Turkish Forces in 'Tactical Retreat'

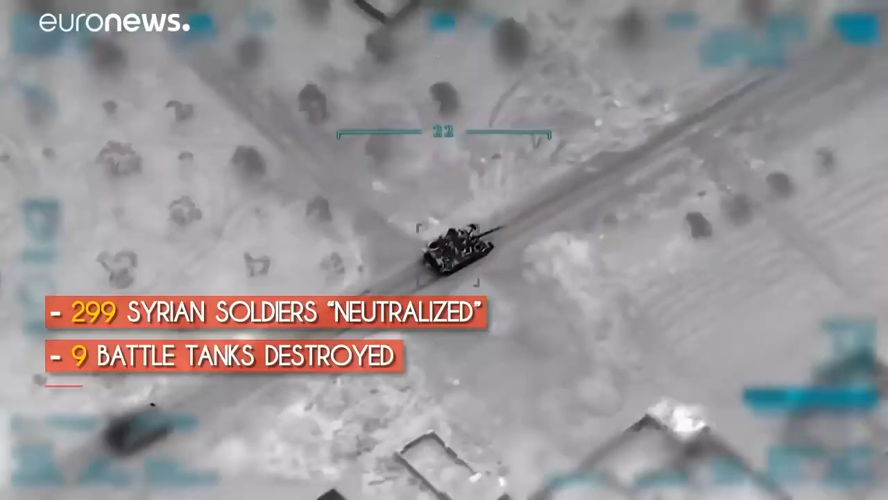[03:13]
eight artillery pieces and rocket systems and two military vehicles were recently destroyed.